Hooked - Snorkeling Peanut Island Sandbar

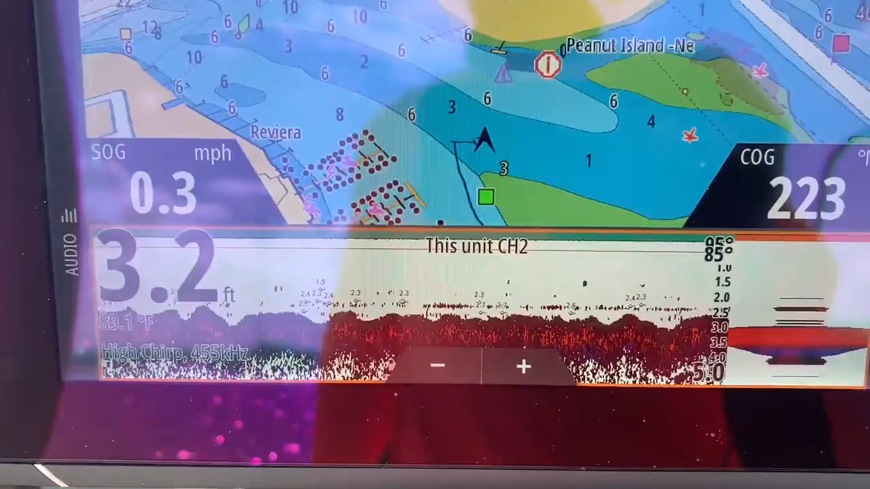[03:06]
On screen: depth 3.2 ft, water 89.1°F, speed 0.3 mph
well that says there's fish under the boat they're gonna check for me
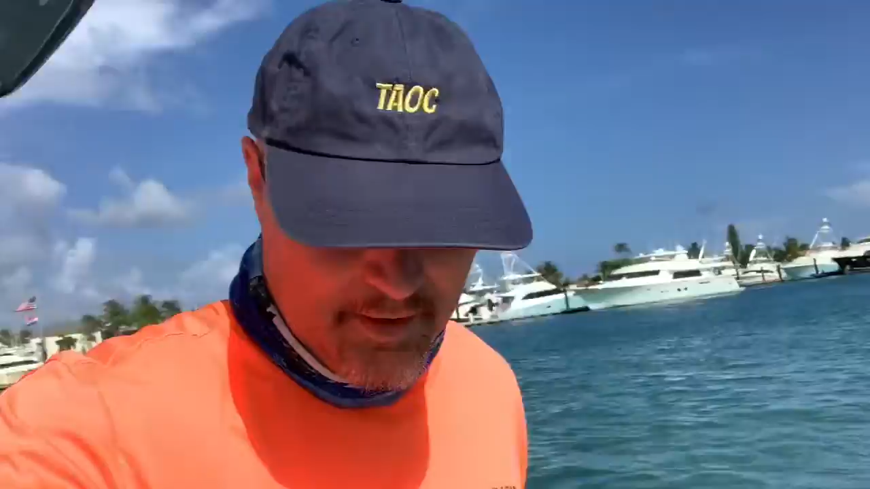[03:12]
did you put your hand under there no i slammed under it oh you did let me see what that looks like let's do it again
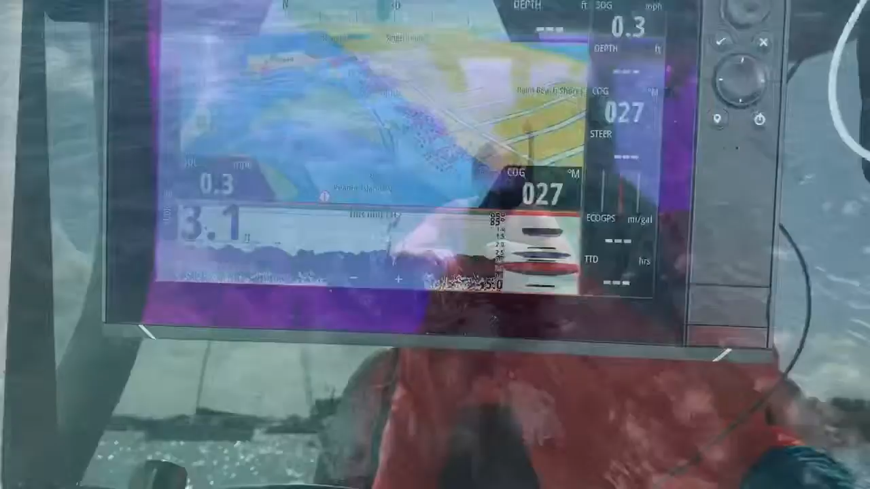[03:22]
On screen: speed 0.3 mph
let's see what happens here stephen's swimming oh yeah that's a huge fish
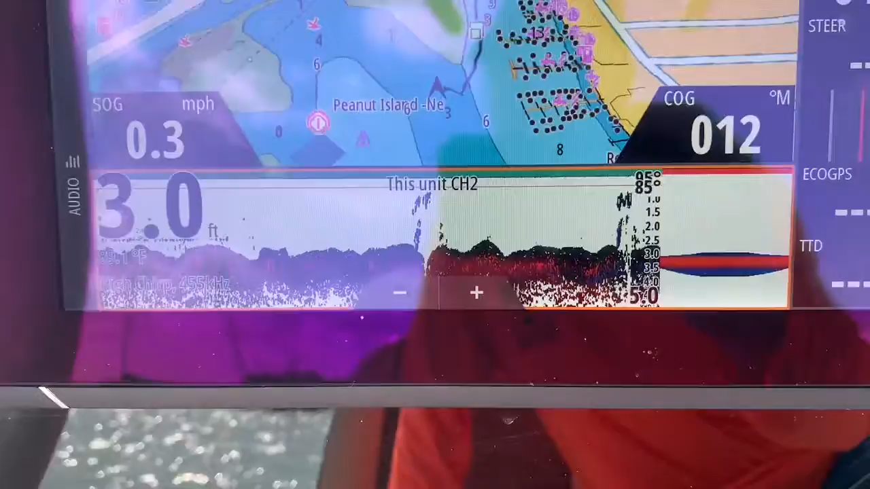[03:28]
On screen: depth 3.0 ft
looks like a human fish there it is